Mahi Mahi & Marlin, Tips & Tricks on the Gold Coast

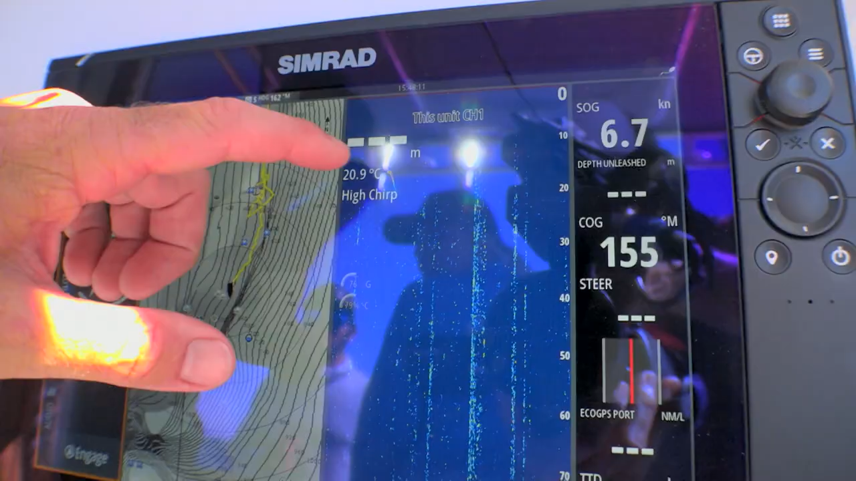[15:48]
On screen: speed 6.7 kn
Jason's just spotted a really big arch come through the sounder. 20 metres down, that's the kind of fish that we could raise here. On the short corner, short corner.